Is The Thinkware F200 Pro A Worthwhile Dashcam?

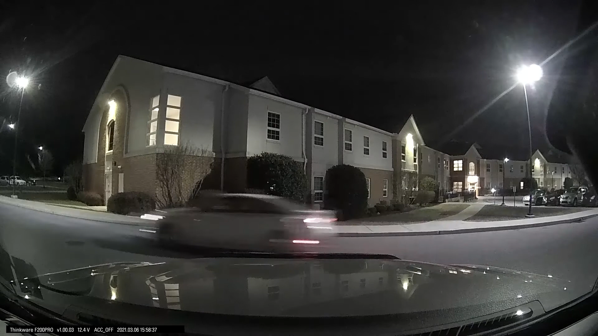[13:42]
It really captures high quality night footage. I really, really like that. And the day footage is very crisp as well. Love the rear camera. The rear camera is just so cool.